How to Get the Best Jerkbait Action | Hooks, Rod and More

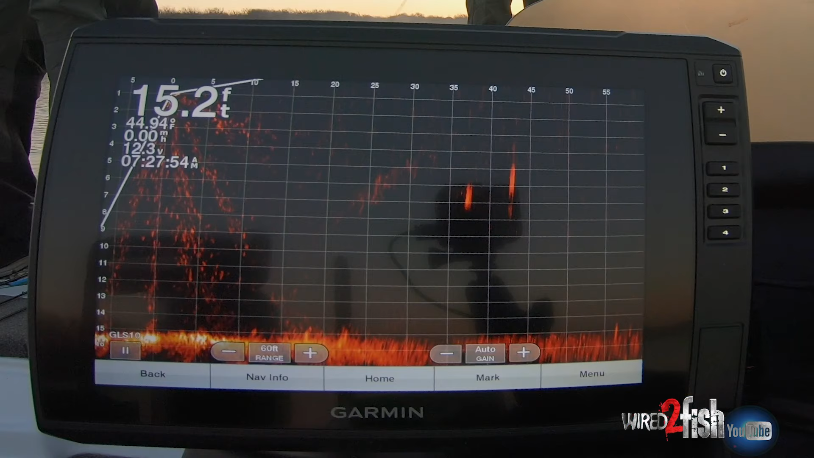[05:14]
On screen: depth 15.2 ft
can do light little bumps where I just hit my slack line with the short rod and that bait is just barely moving side to side again with having the head down the fish is sitting there